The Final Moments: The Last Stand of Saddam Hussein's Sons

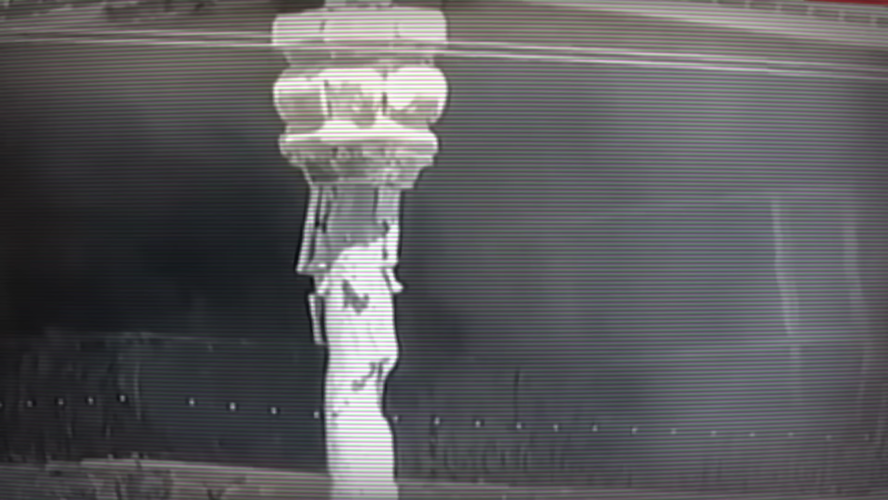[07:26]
At 11.45 a.m., Kiowa OH-58D Army helicopters arrived, firing at the safehouse and destroying a significant portion with machine gun rounds and rockets.